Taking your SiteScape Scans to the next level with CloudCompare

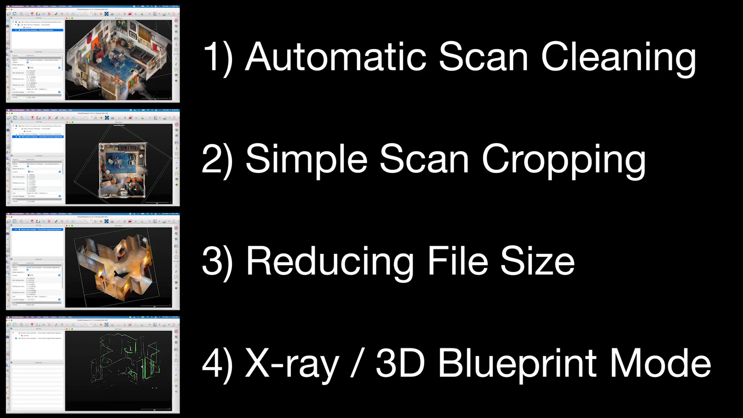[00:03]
This video will walk through the four ways Cloud Compare can take your scans to the next level.
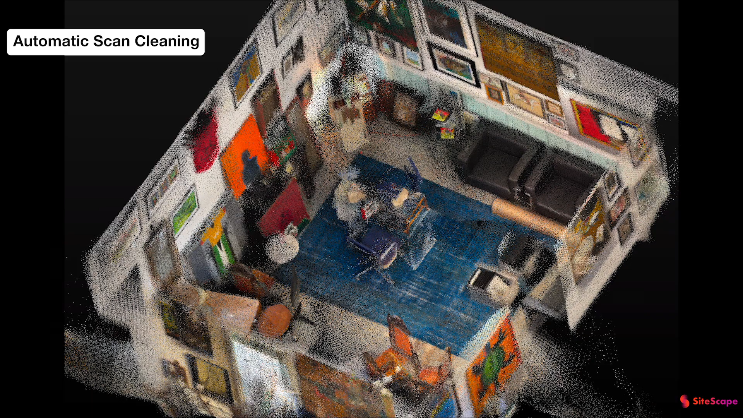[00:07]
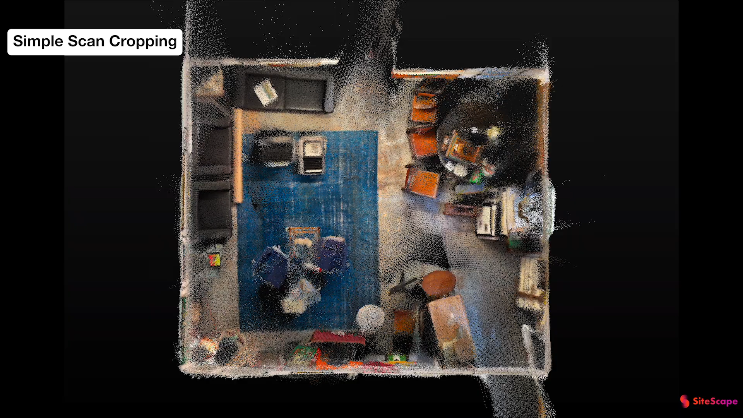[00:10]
Automatic scan cleaning, simple scan cropping,
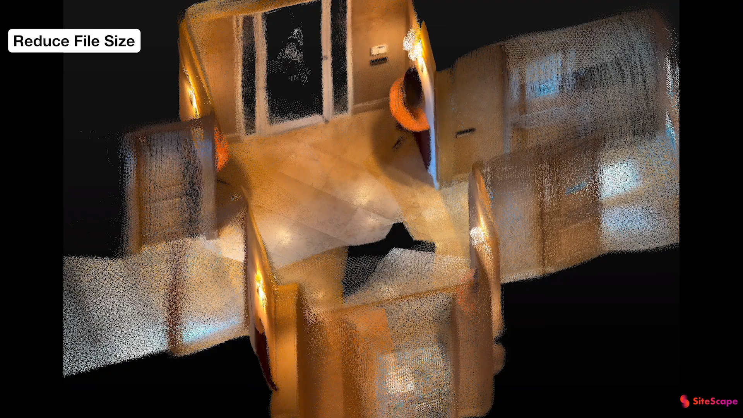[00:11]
reducing the file size for large scans, and how to turn your scan into an X-ray or 3D blueprint.
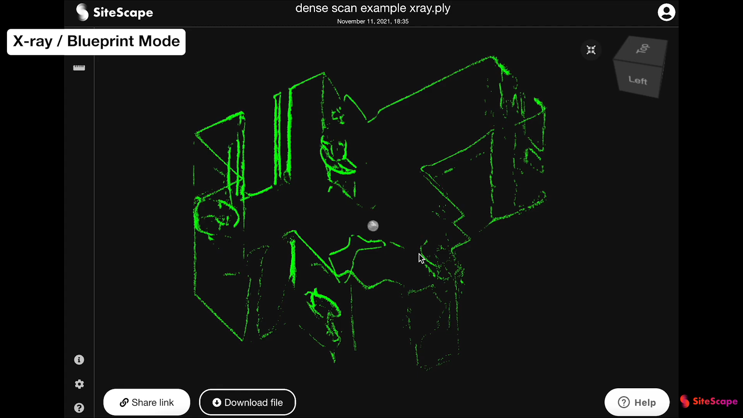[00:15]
You can jump to any chapter by clicking the timestamp in the description, but the best place to start is automatic scan cleaning.
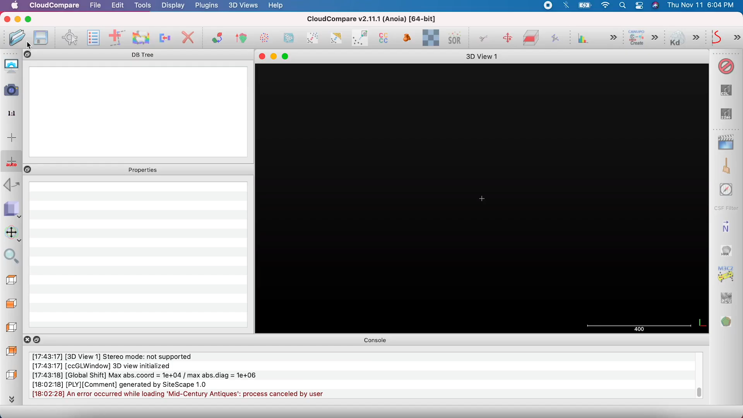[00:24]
First, open your scan by clicking the folder icon. To make changes to a scan, or when you're ready to save the scan,
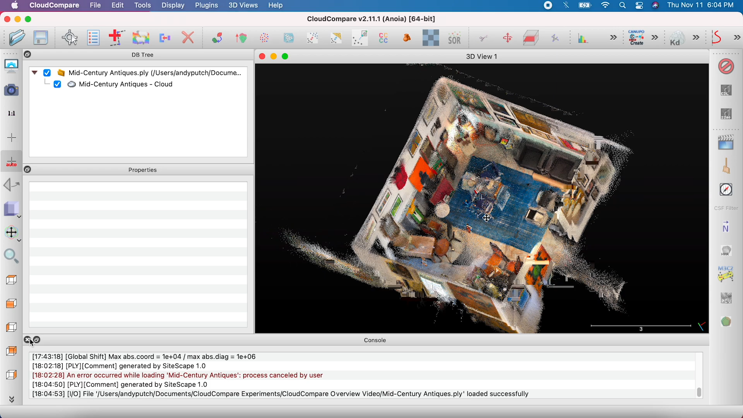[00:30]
make sure you have the file with the cloud icon selected. The first step to clean your scan is filtering out floating points by clicking on the button labeled S-O-R.
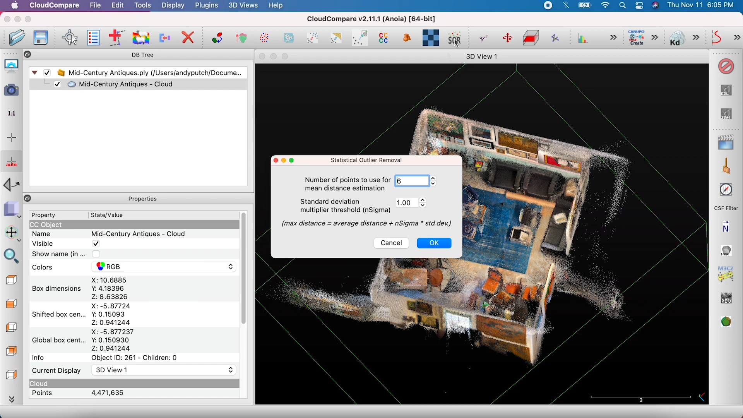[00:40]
Set the threshold to 2.5 and click OK. This will create a new file with the filtered version of the scan.
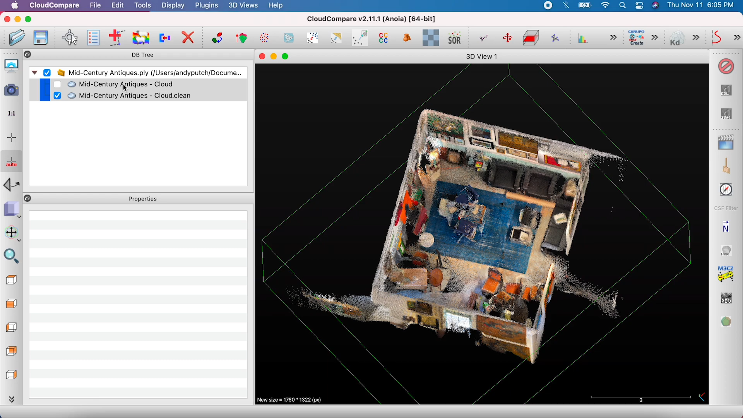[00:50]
You can delete the original file, but note that Cloud Compare does not have an undo button, so you'll need to start over if you mess up. The next step is to select the filtered file and go to Tools, Other, Compute Geometric Features.
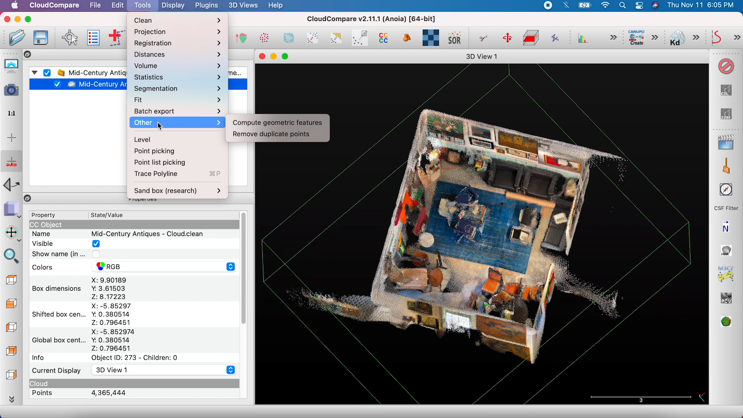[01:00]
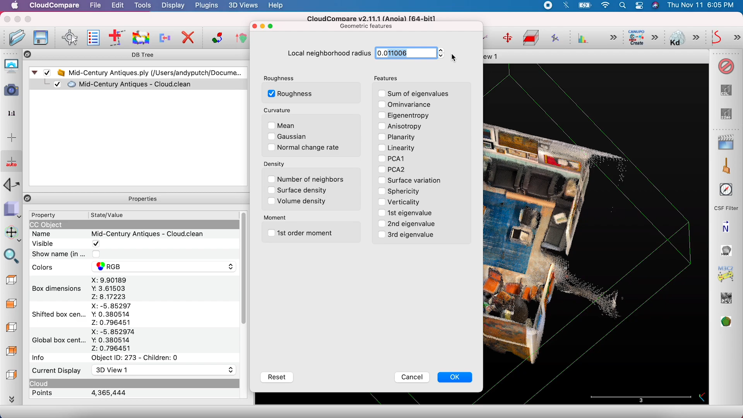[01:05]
Check the box next to Roughness and enter 0.04 for Local Neighborhood Radius, and click OK. This process can take longer depending on your computer and the size of the scan. This will show the scalar field you've created.
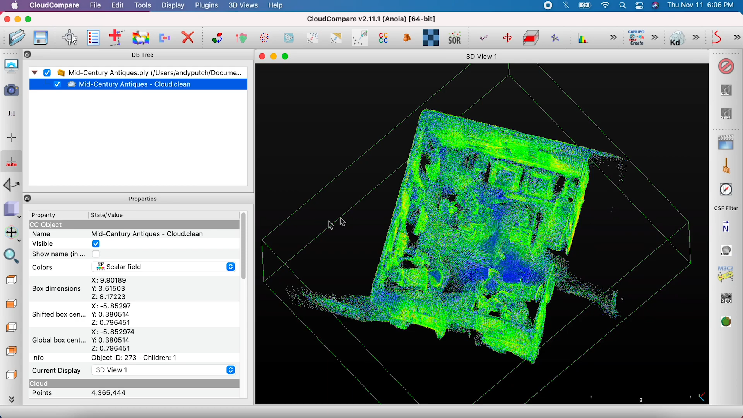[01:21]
In the Properties menu, go to Colors and select RGB to return the scan to normal. Lastly, go to Edit, Scalar Fields, and select Filter by Values.
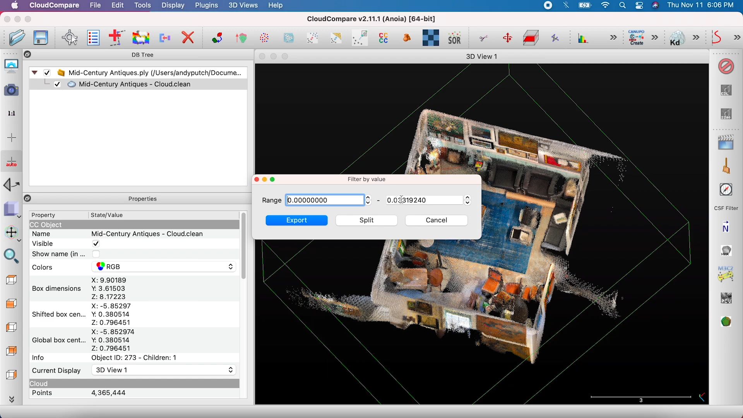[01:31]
Set the range of 0 to 0.01 and select Export.
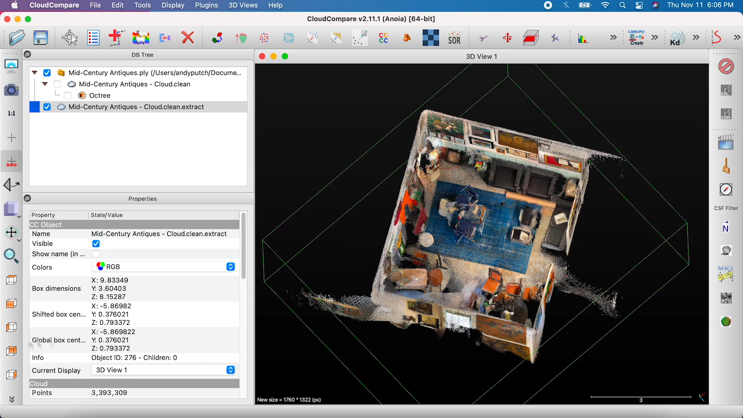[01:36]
Now you have a new file with your cleaned up scan that you can export by clicking the Save icon.
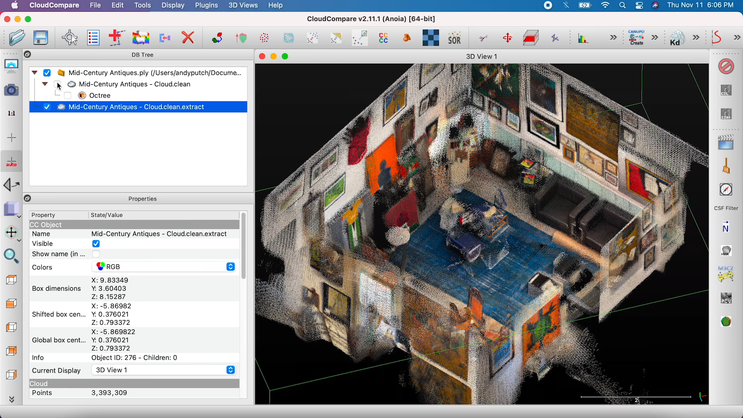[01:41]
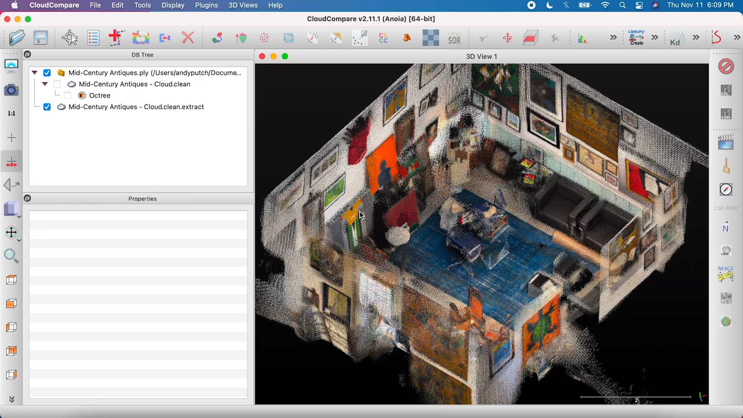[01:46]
With the cropping tool, you can clean up the boundaries of your scan, or remove everything except for a single object.
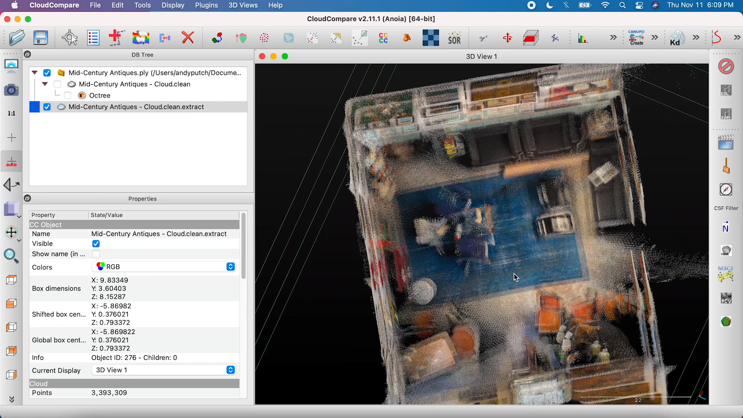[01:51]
Select the scan you want to crop and click on the Scissors icon. Left-click to draw a box around the boundary of your scan, and right-click to complete your selection.
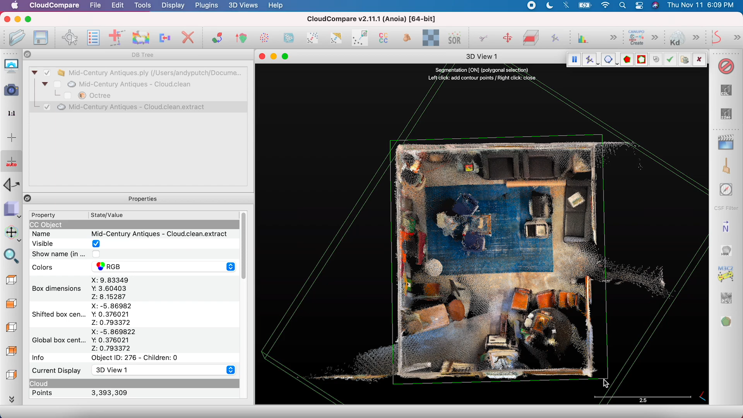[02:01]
Then, click on the Segment In button to remove everything outside of your selection, and click the green check mark. This will create two files, one labeled Segmented, containing only the points you selected,
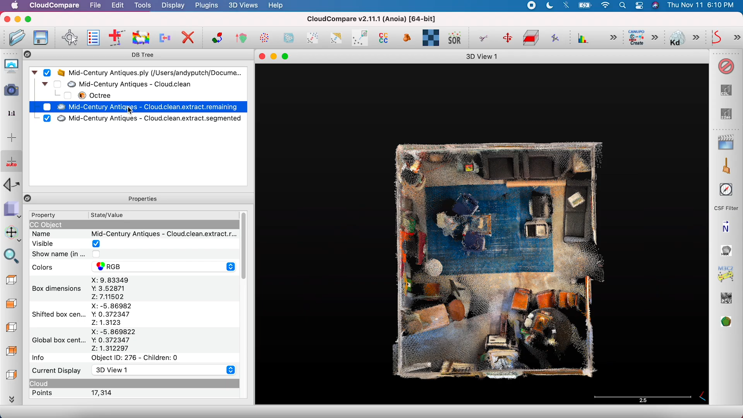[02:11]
and another labeled Remaining, which you can hide by unchecking its box.
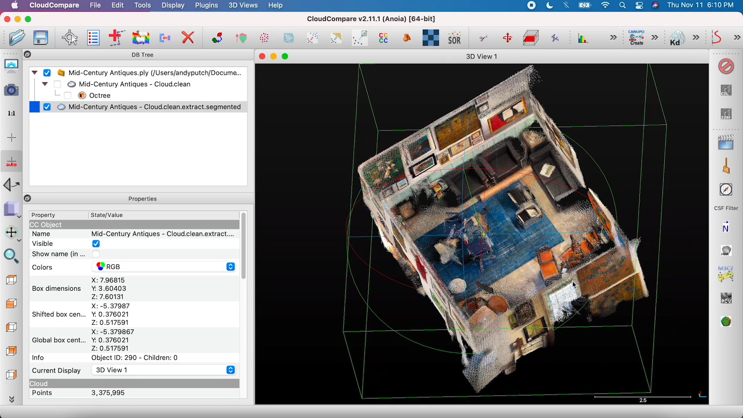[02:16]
Simplifying a scan will reduce your file size, and can make large scans easier to work with.
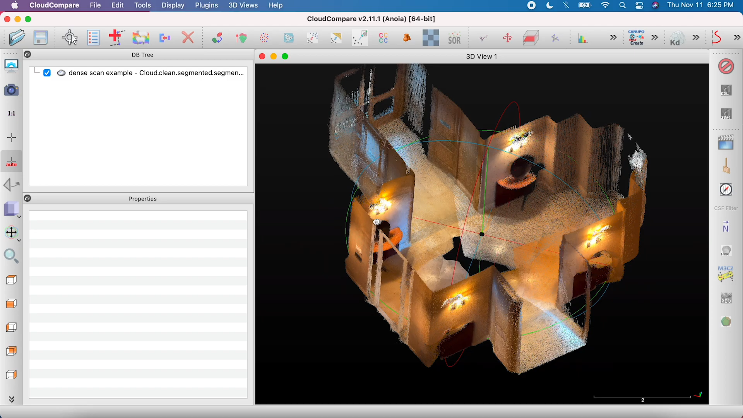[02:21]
For most cases, we recommend keeping your scans under 100 megabytes.
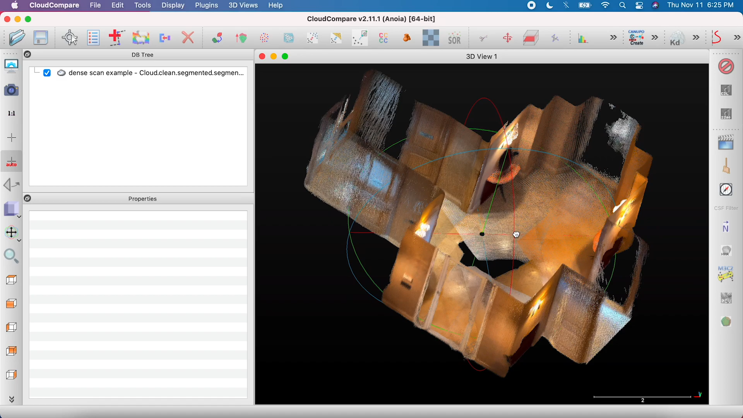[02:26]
To simplify a scan, select the file and click on the icon with the red and blue points.
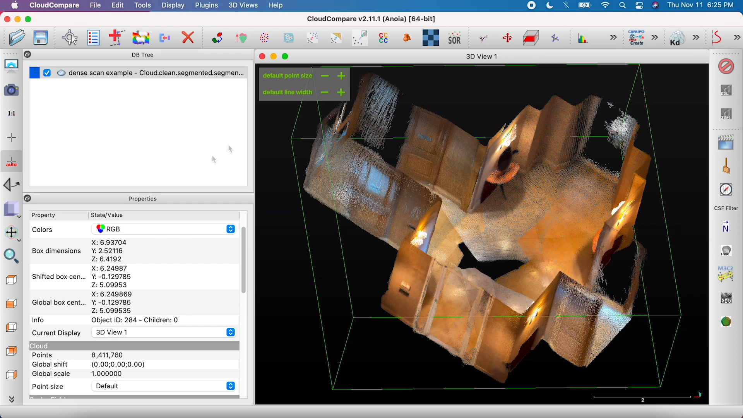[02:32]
To simplify scans with a high point density, leave the method as space, and set the minimum space between points to 2 millimeters.
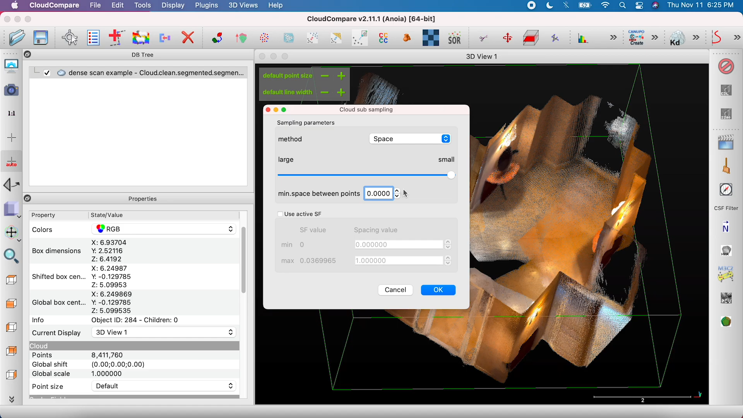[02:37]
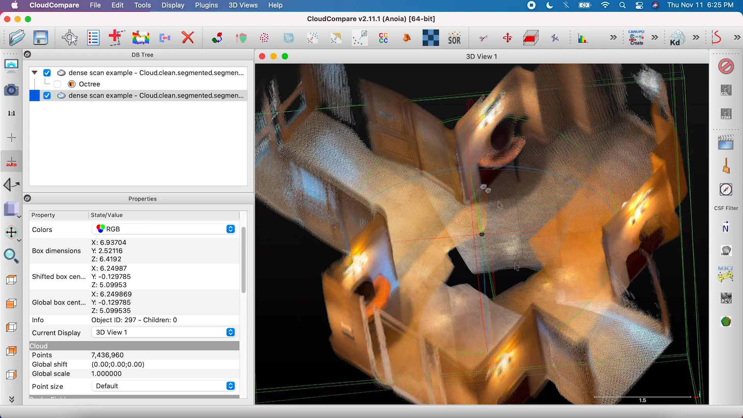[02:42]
If you want to get a very large scan to exactly 100 megabytes, set the method as random, and select the remaining points to 6,650,000.